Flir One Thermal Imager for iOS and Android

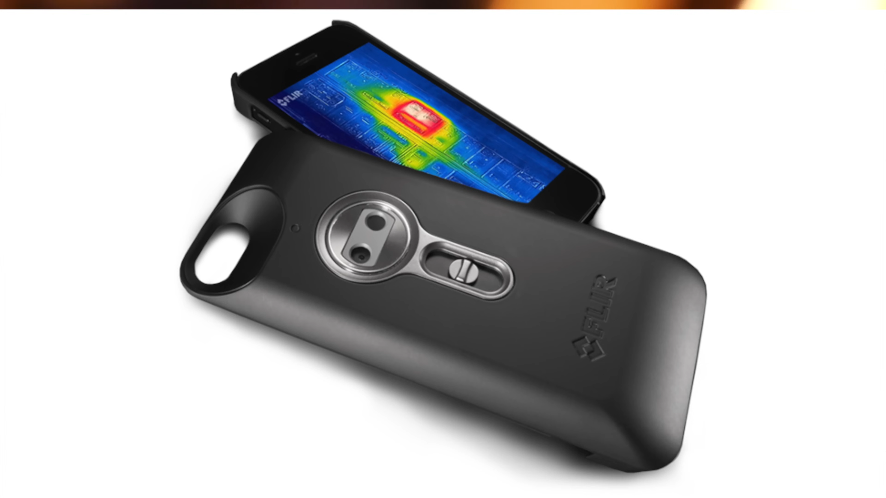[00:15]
This is the next generation FLIR ONE and they've ditched the case design that's specific to a particular phone for a universal design that instead attaches to your phone's charging port.
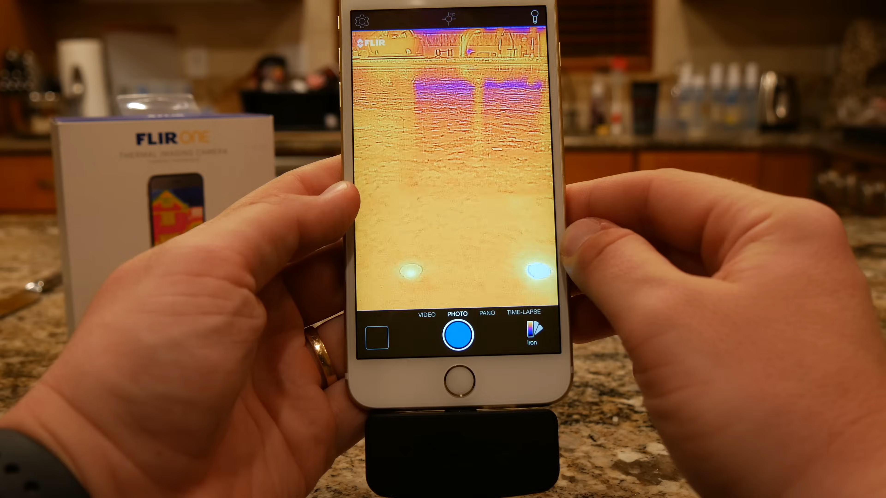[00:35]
To use FLIR ONE, turn the device on by holding the power button, plug it into your phone, and launch the FLIR app.
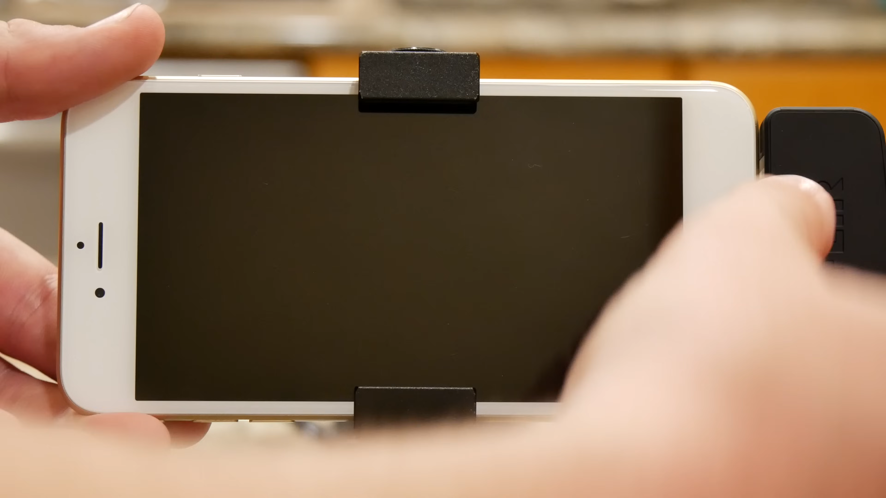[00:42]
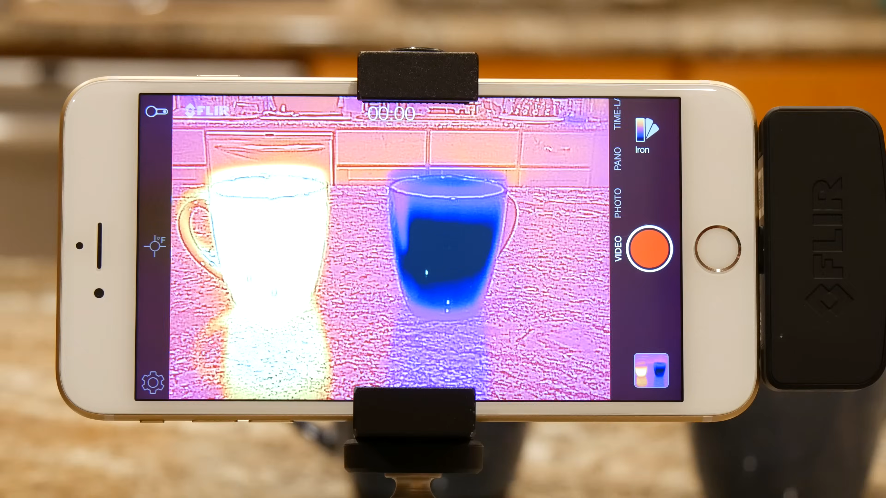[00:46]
Now your phone is actually showing you infrared heat. The glass on the left is filled with hot tea, and the glass on the right is ice water.
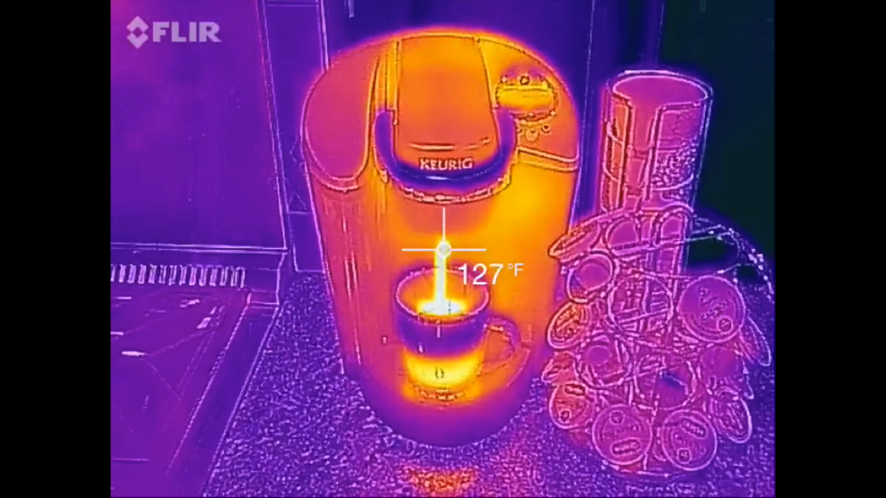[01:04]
On screen: spot 127°F
It has its own battery, so it's not draining your phone when it's plugged in.
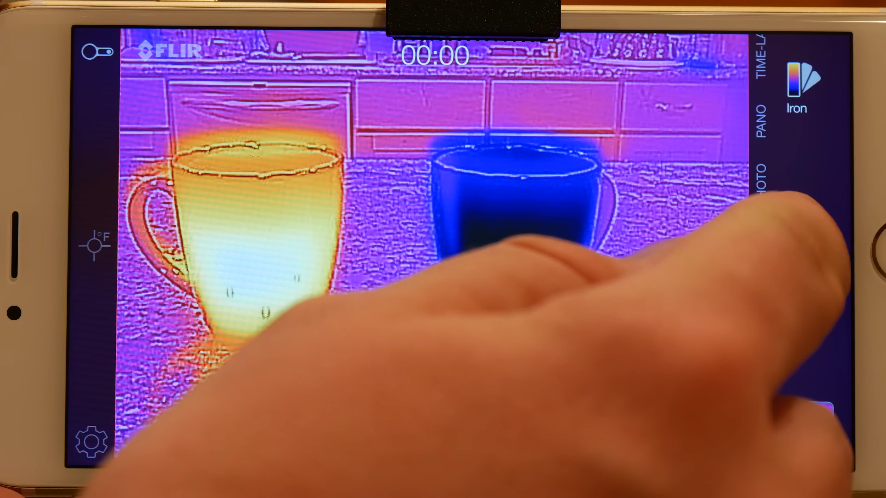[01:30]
You can record video, take a photo,
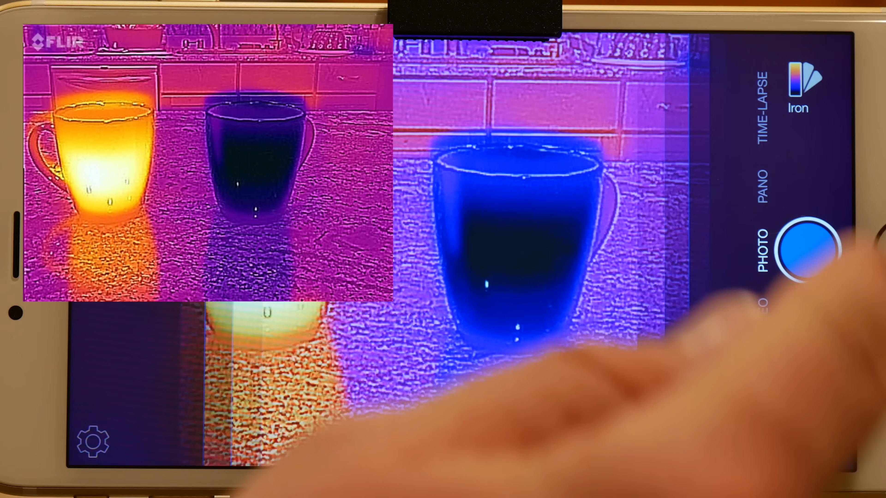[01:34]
capture a panoramic image,
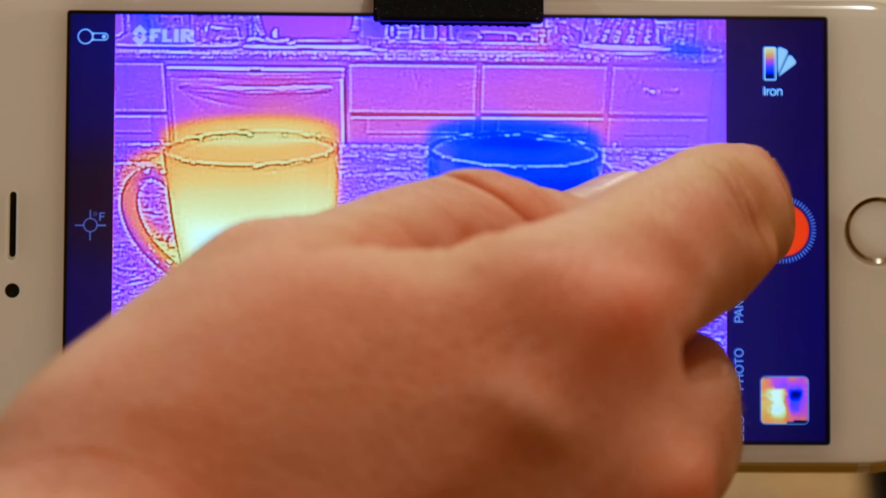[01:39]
and even set up a time lapse to see how heat is changing over time.
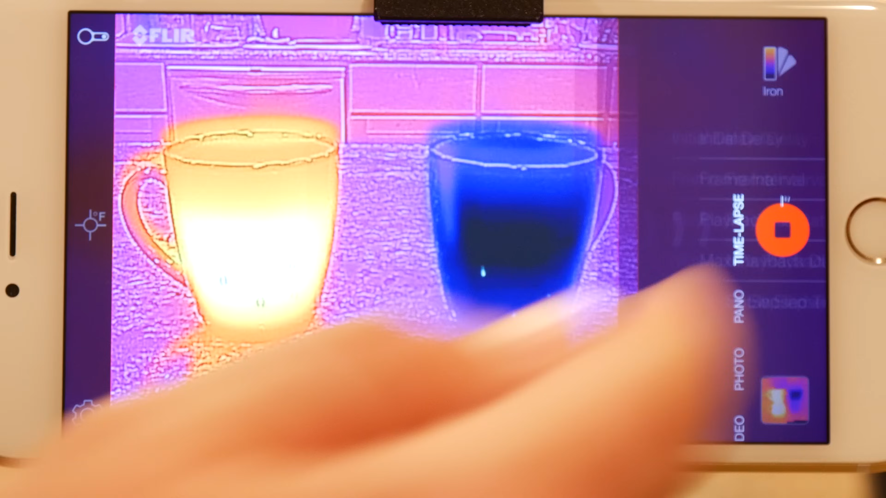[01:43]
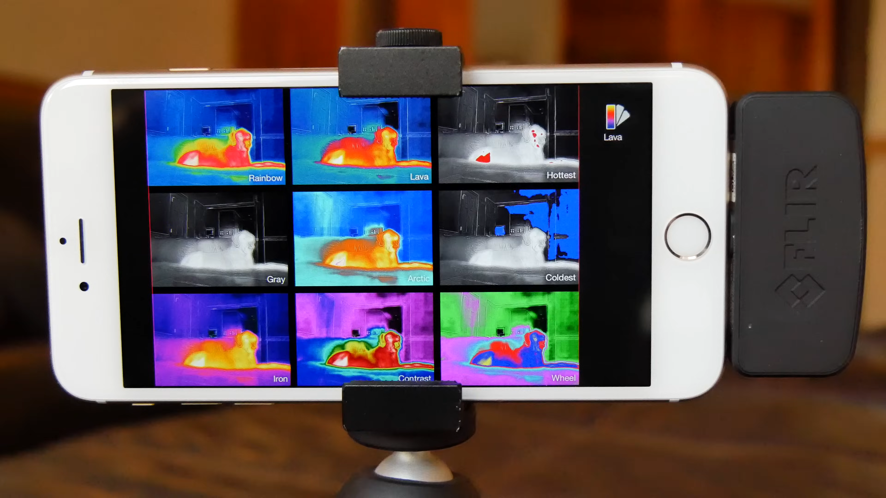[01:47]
There are nine different palettes you can use. My favorites are Lava Flow and they also have Rainbow, which many of us know as the classic Predator Vision.
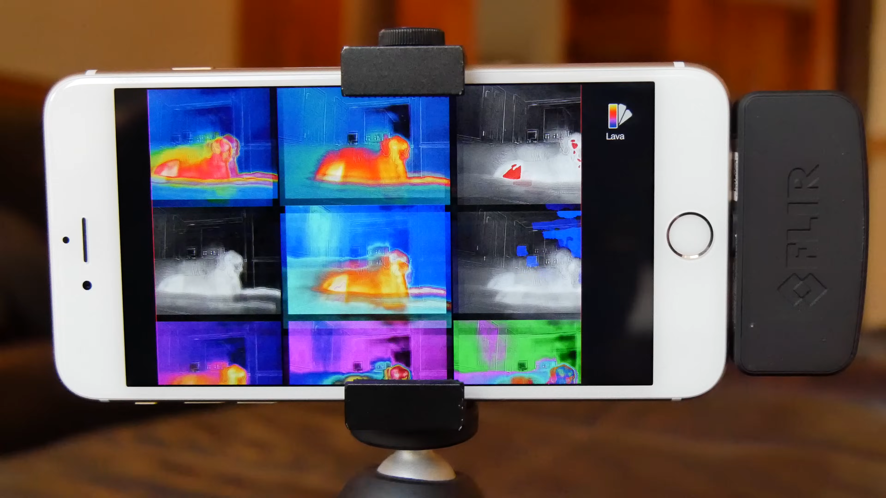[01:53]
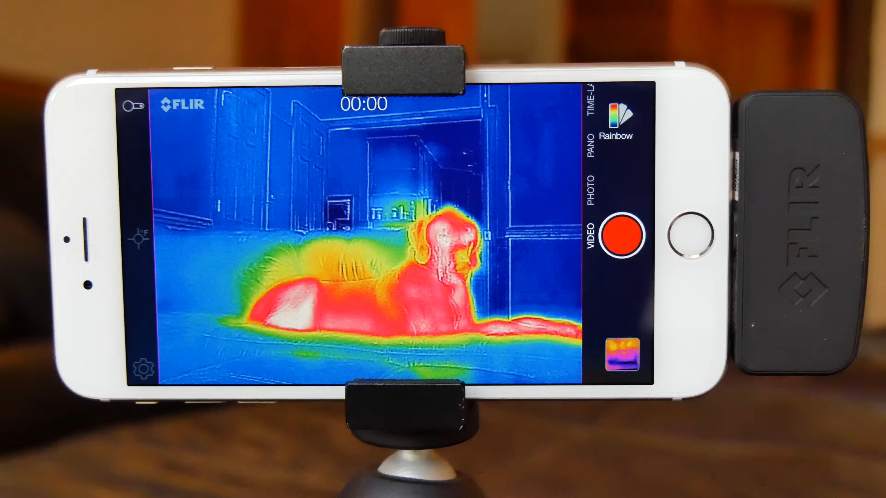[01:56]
There are also seven other palettes that highlight hot and cold and show heat patterns in different shades.